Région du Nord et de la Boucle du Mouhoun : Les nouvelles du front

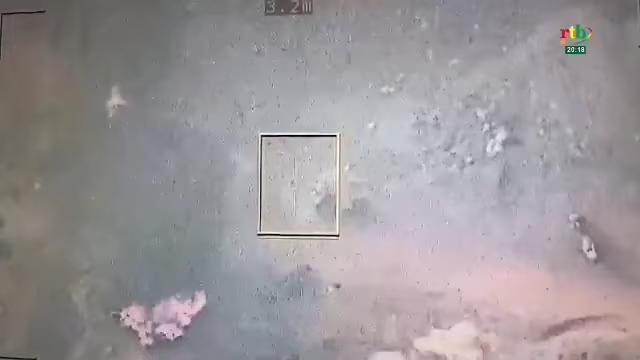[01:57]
Toujours dans la même journée, vers 18h40,
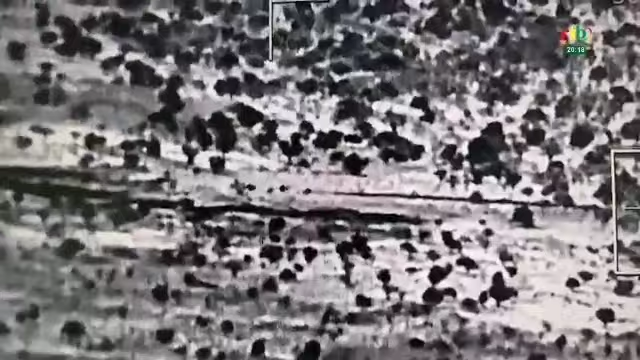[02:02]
les vecteurs aériens sont alertés d'une attaque contre Ramba dans la zone de Wayugouia. Très vite, ils y mettent le cap et constatent la colonne de criminels en fuite vers le nord.
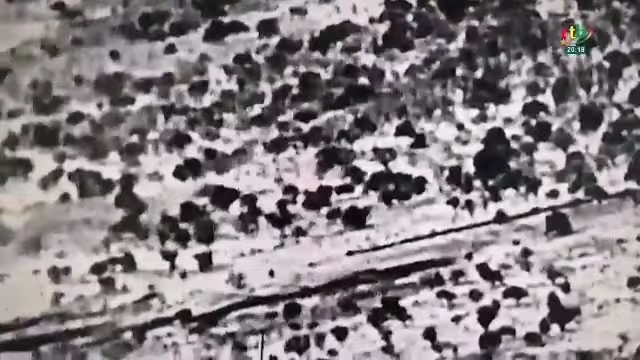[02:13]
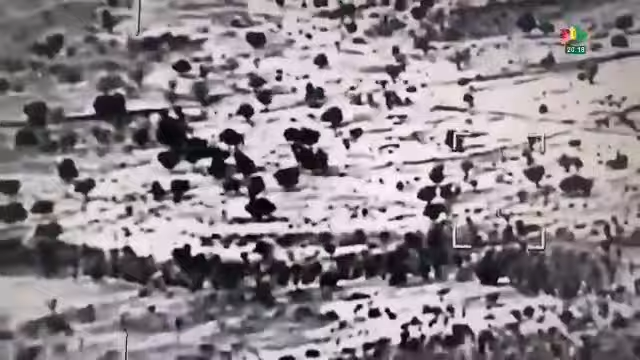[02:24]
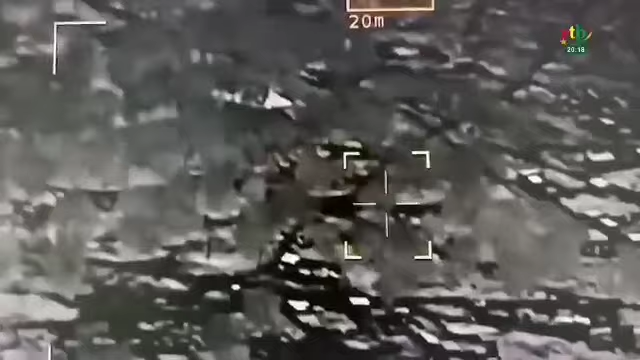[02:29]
Ils sont minutieusement suivis jusqu'à un verger à Ouelé où ils se camouflent sous des arbres.
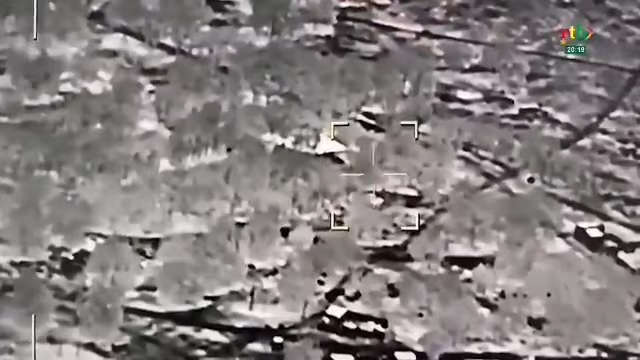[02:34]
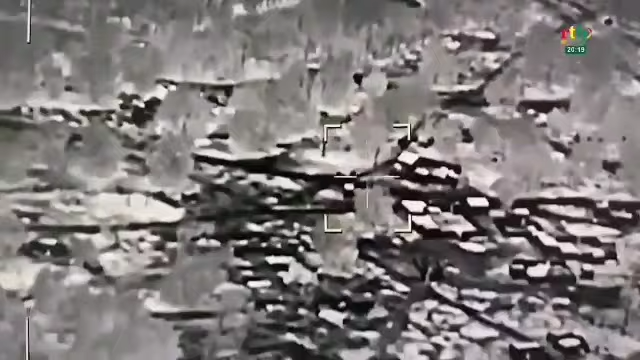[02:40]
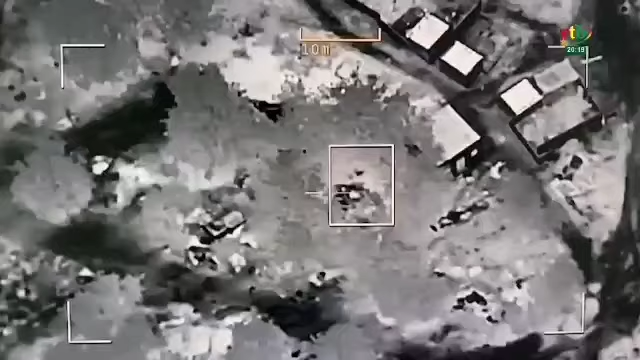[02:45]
Un missile va feindre le ciel et s'abattre sur eux sous ces bois.
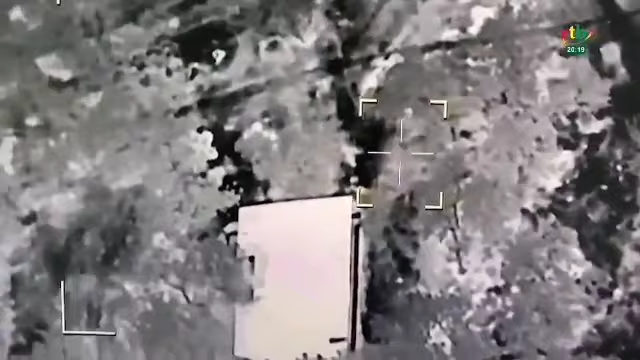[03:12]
Un escapé de ce groupe va évoluer vers un autre groupe soigneusement camouflé et dévoiler leur position pour leur part du gâteau.
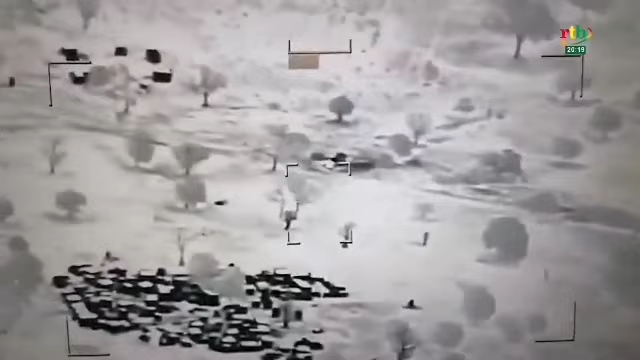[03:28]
Hier, 15 mai, les observations dans la zone de Tougan ont permis de défiler un groupe de criminels à moto en mouvement vers une position amie.
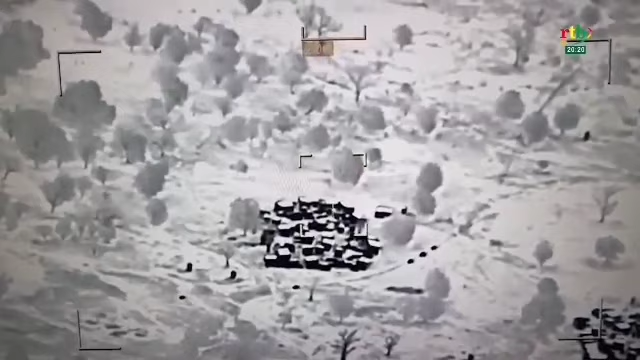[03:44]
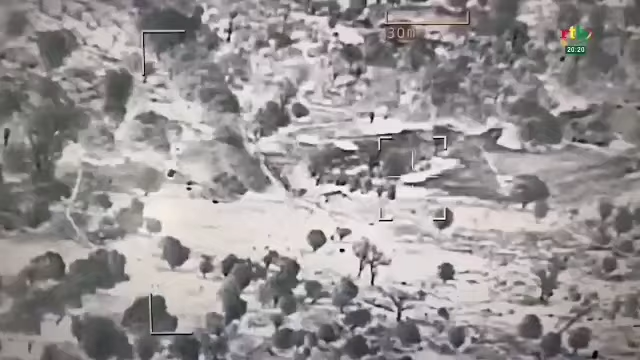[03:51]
Ils vont se joindre à d'autres criminels dans un verger dans
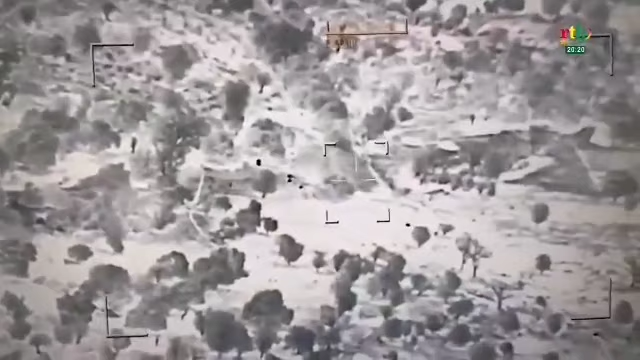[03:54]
le village de Gourambouli au sud-est de Tougan pour parfaire leur plan sur main.
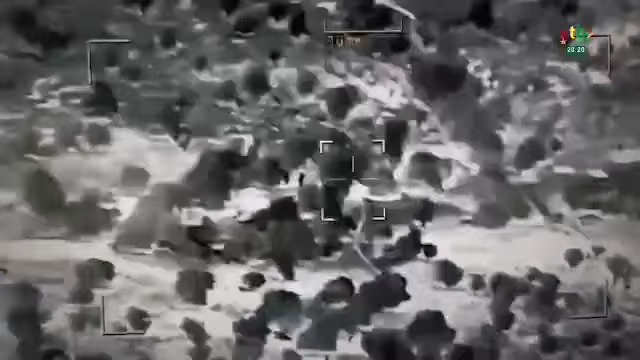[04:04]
D'autres criminels vont les y rejoindre.
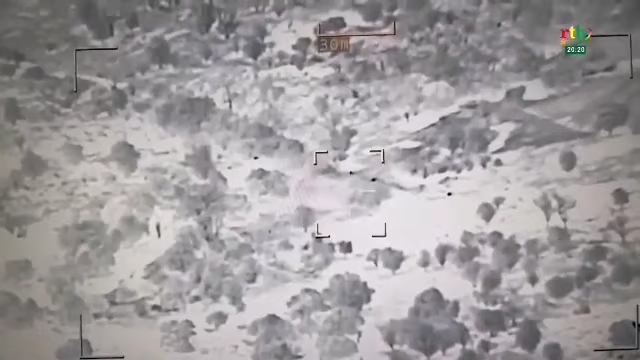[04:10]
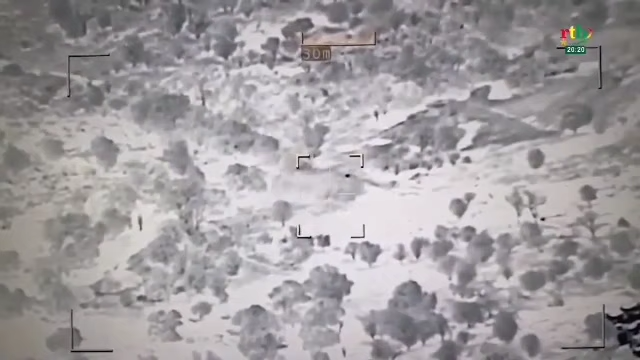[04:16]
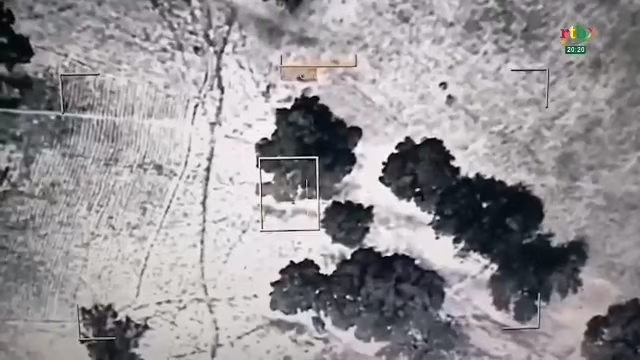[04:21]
Ils s'installent sous plusieurs arbres très vite. Un groupe important est ciblé sous un grand arbre et frappé efficacement.